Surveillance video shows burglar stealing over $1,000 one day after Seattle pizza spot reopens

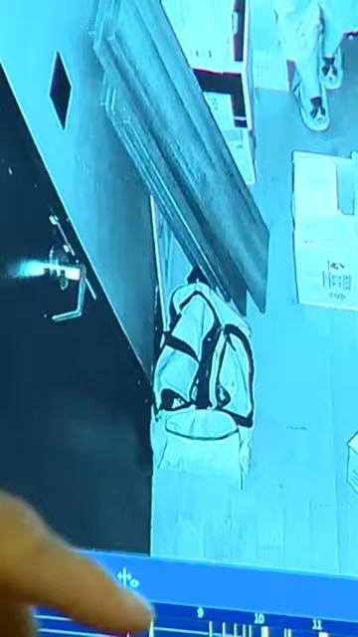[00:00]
The restaurant did not yet have a security alarm, but cameras captured the burglar in action.
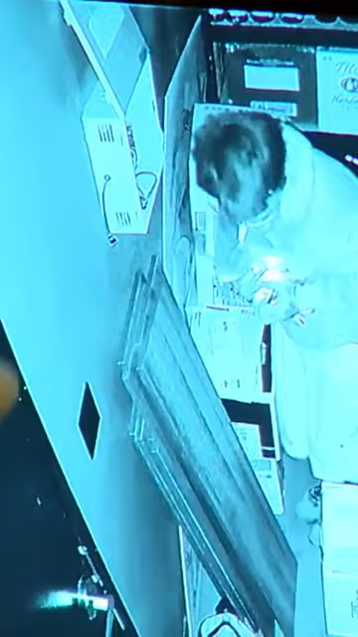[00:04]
They did manage to get some cash, a bit over $1,000 is what we estimate.